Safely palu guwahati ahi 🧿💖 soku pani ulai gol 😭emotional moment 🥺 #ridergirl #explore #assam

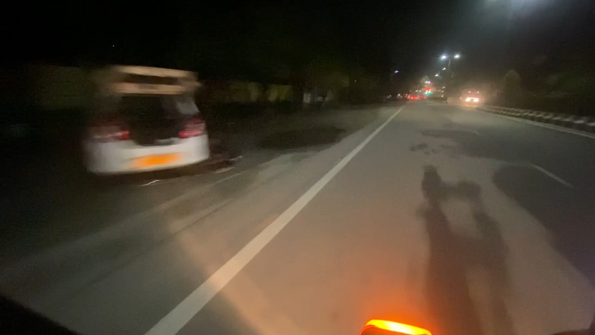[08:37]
সবচে ফাইনেলি মই গুৱাহাটী পাই গ'লোঁ আৰু মই কষ্টৰ ফল ছাকচেছ আৰু যোনটো ভাবিছিলোঁ সেইটো